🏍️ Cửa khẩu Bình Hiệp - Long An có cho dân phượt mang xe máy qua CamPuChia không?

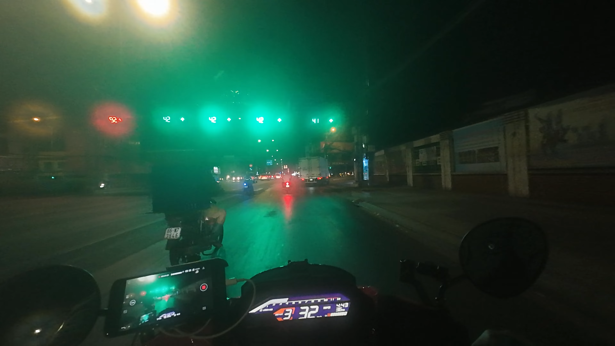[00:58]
Facebook ấy, thì các bạn lại đi được. Thì hỏi thì các bạn bảo đi qua Campuchia bằng các cửa khẩu thuộc tỉnh Tây Ninh ấy, thì là không đi được. Phải đi thứ nhất là lên Bình Phước để đi cửa khẩu Hoa Lư,
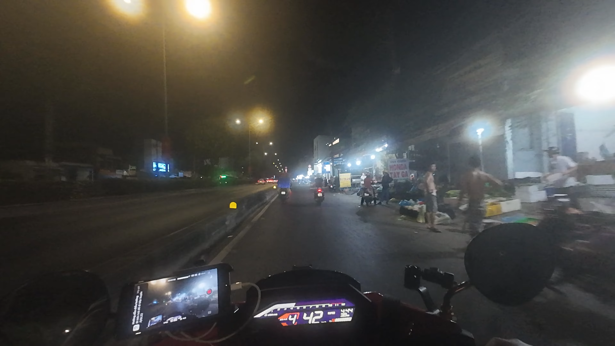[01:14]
hoặc là Long An là đi cửa khẩu Bình Hiệp. Thế điểm này tôi thử đi Bình Hiệp xem thế nào. Rồi, tạm biệt Sài Gòn. Trời rạng sáng rồi.